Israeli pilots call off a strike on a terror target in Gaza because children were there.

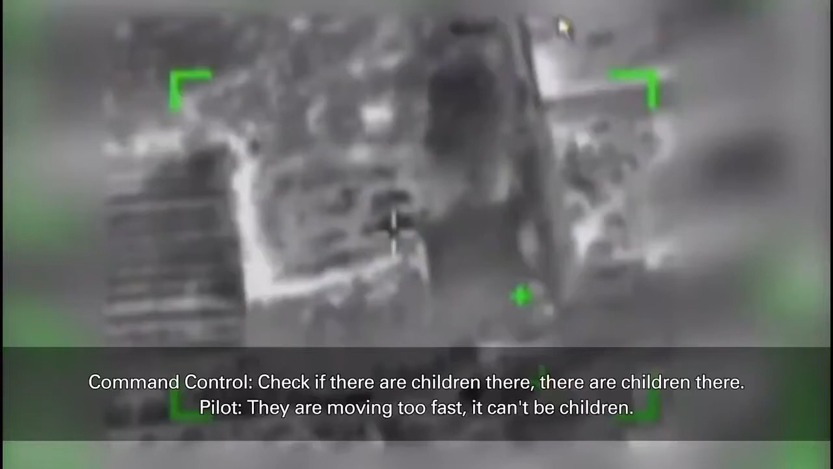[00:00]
תבדוק אם יש פה ילדים. יש פה ילדים. זזים מהר, זה לא ילדים. לא, יש פה ילדים כנראה, אנחנו עוצרים את זה.